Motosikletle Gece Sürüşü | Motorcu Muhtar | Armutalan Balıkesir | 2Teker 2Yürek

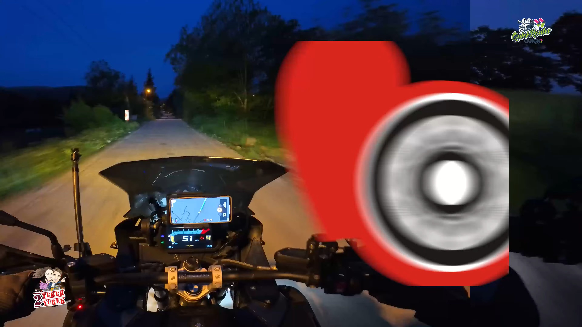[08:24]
Ve köye geldik. Burası köyün girişi. Şuradan hemen bir dönüş var. Meydana doğru, köy meydanına doğru. Büyük ihtimalle de bizi orada bekliyorlar. Giriş yapalım. Köy meydanına.
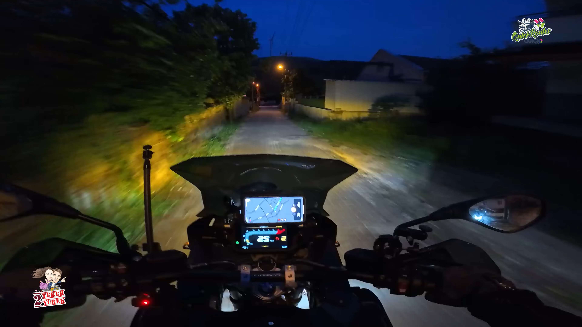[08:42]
Bu arada Insta 360'ın gece çekimi çok güzelmiş.
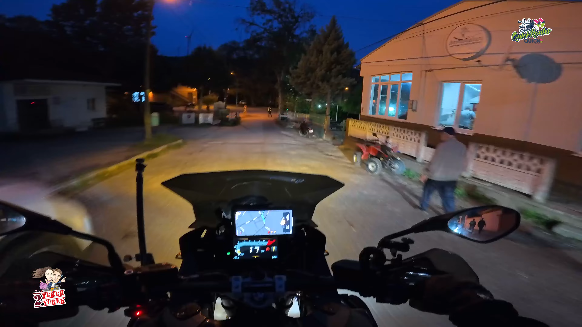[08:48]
Şu anda ekrandan gördüğüm kadarıyla burada bekleyenler varmış zaten.